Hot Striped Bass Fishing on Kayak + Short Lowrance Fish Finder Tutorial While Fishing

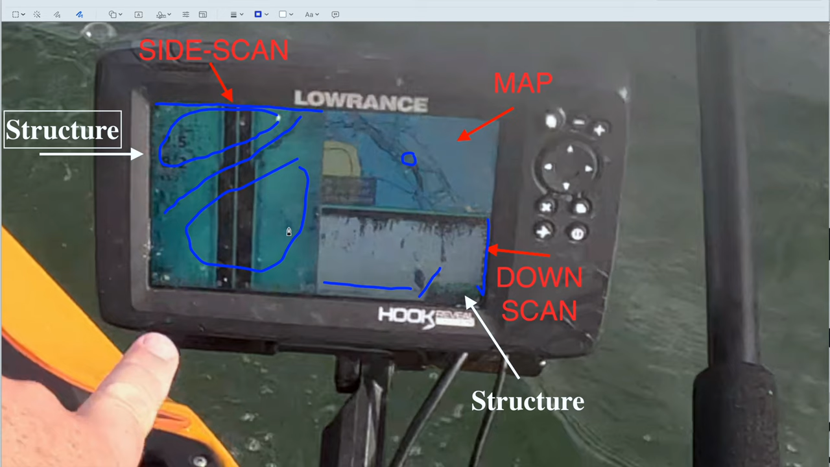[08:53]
So hopefully that provides you a little bit of context as I show you the fish finder as I'm going over the structure. And then hopefully we catch some fish as we're going over that structure as well, because that's where I had been catching it in the past. So I hope you enjoyed this tutorial. Feel free to leave a comment in the comment section down below if you have any further questions. But this is my structured spot all around you. Structure. Yeah, there you go. That's a fish. And just like clockwork, when you get on that structure, you usually run into fish. It's a little bit better of a fish, better quality wise compared to the ones I had before.